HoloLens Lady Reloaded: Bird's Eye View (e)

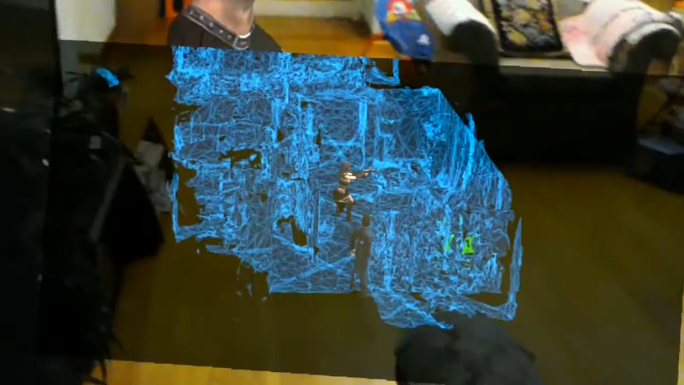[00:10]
Here today I actually added a character to represent myself and where I am in the Minimap. And I'll show you in a second.
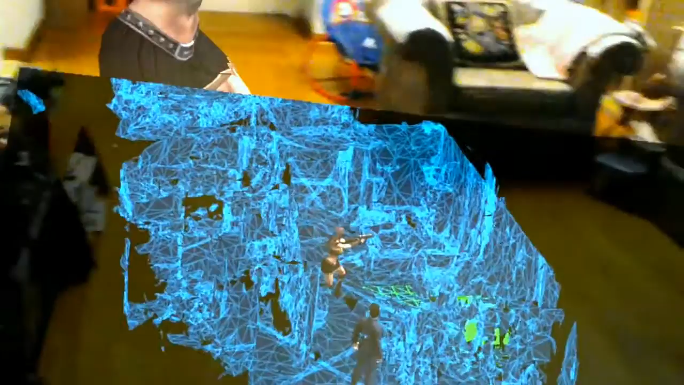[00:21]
Move Minimap. Okay,
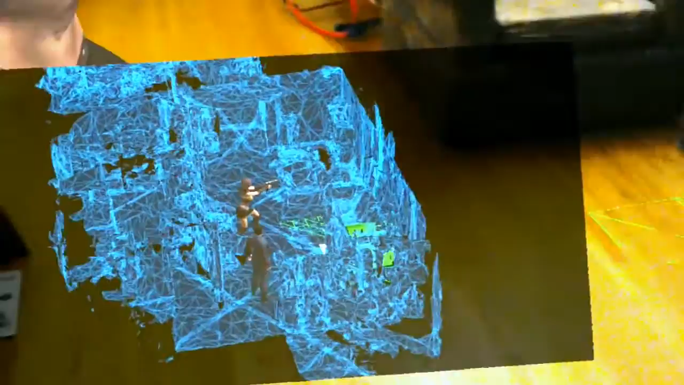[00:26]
so here you can see as I move around in this space, the character is also moving around.
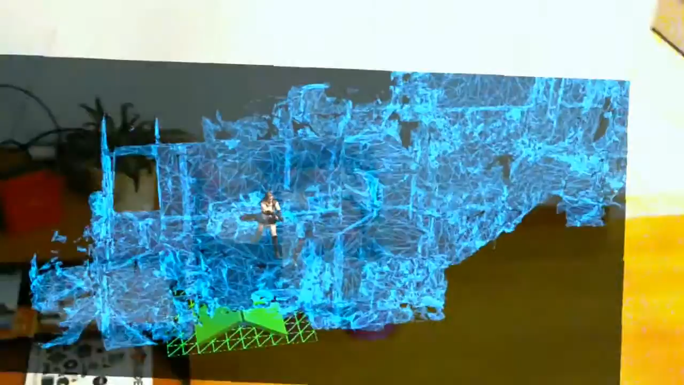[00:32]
And the Minimap is also following my gaze as well. So now I basically navigated from one side of the room to the other side of the room.
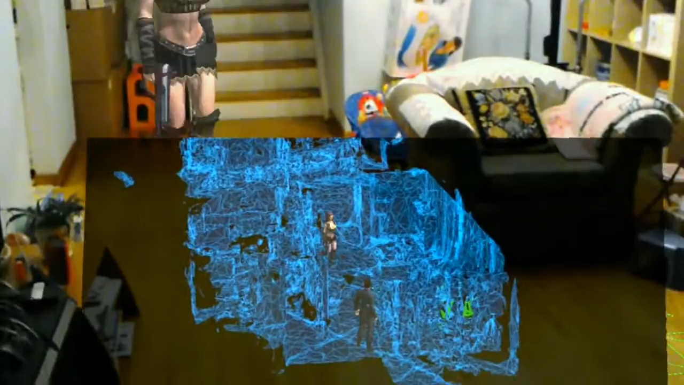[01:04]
I am controlling the Lady Warrior character here right now. So she can be controlled to move around. And as you can see in the real life size version and the Minimap version.
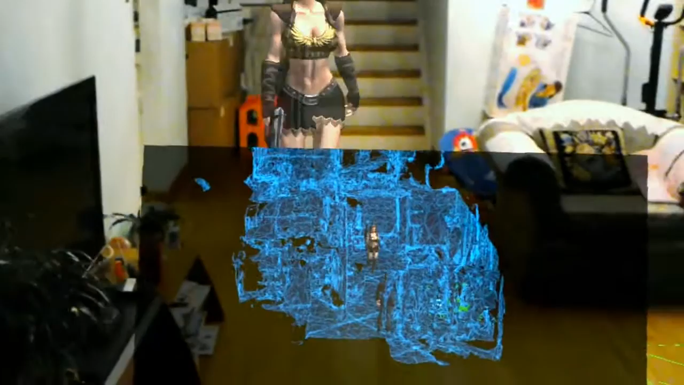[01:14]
Previously I also demonstrated her firing at me.
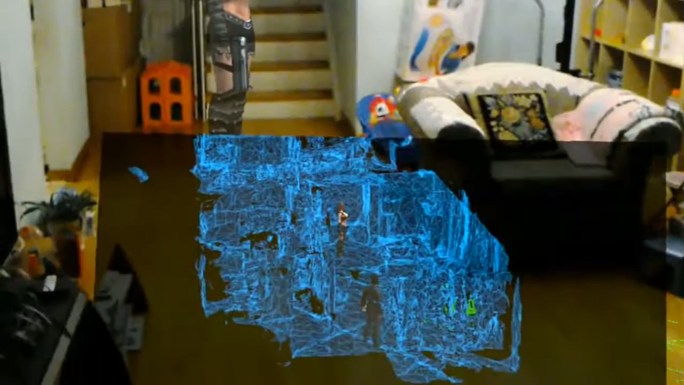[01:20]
And you only saw it from the first person view. Today I would like to show you guys what happens in third person. So here you go. I'll just press X on the Xbox controller.
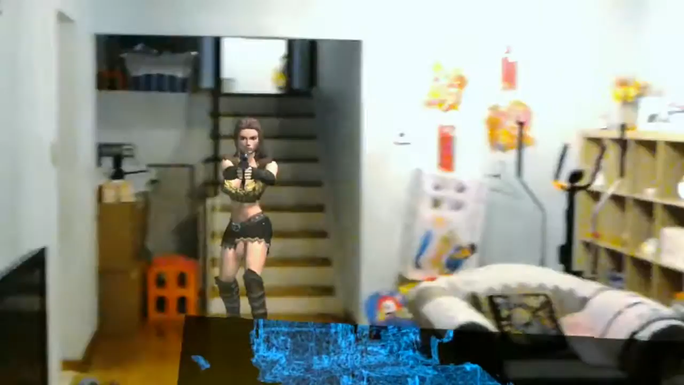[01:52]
Okay, so now I have actually been hit a couple of times. I will also demonstrate the Zap here as well. So. Ready for battle.
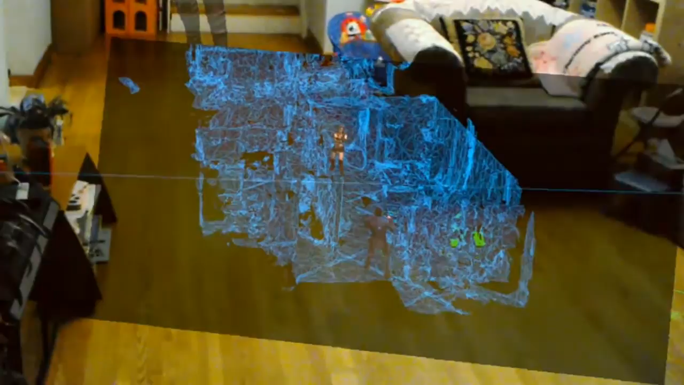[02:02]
Zapokana. Okay, that hit. And I will be cheating a little bit here.
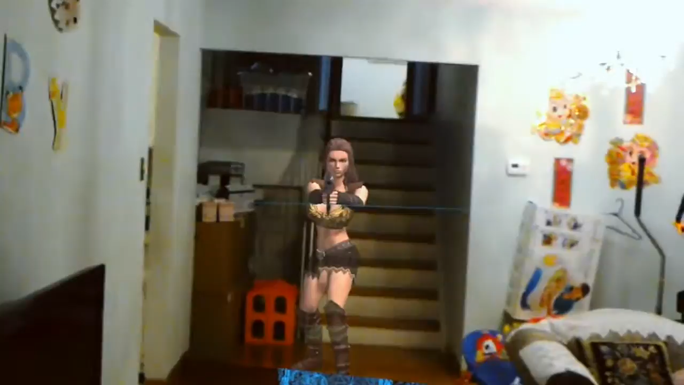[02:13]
Lock target. Okay. So that you can actually see on the small screen Minimap here.
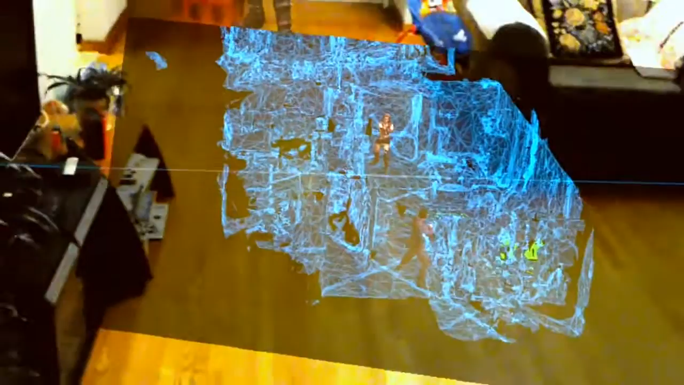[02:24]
Zapokana. There you go.
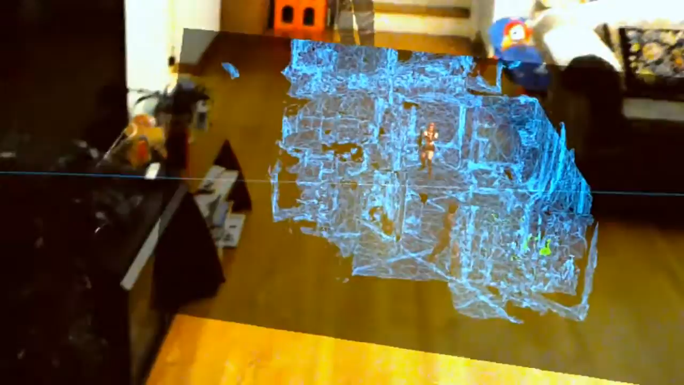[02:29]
I basically locked the target on the Lady Warrior right now. So I don't actually need to aim. Move Minimap.
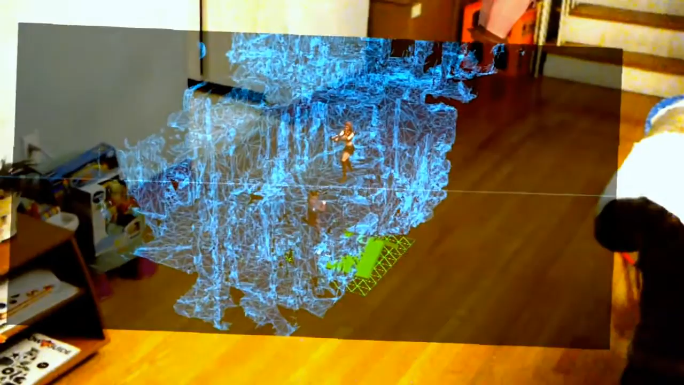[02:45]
Okay, let me just give you a view from the other angle in front of my couch. Zapokana. There you go. One more shot.
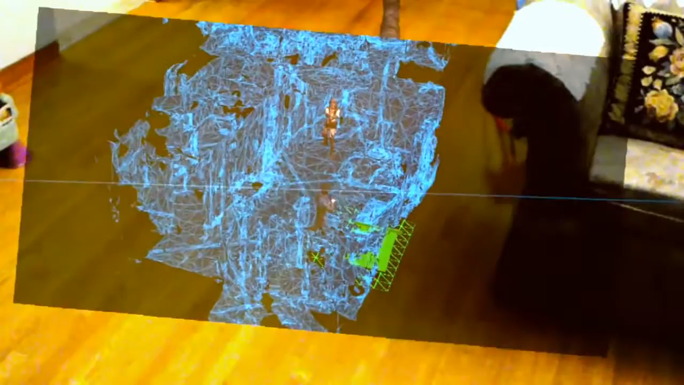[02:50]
Zapokana. Did you see that? Okay.
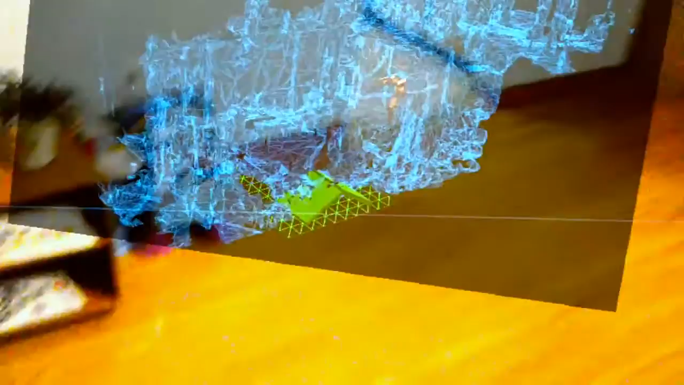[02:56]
Ping Minimap.
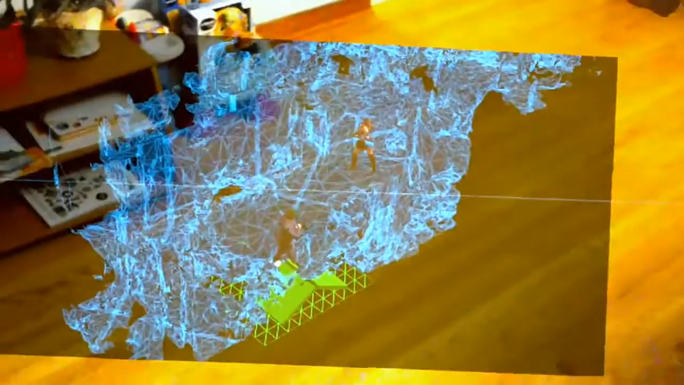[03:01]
So yeah, again, you can walk around the kitchen area. I hope this time is more clear because I removed the ceiling. So you can see.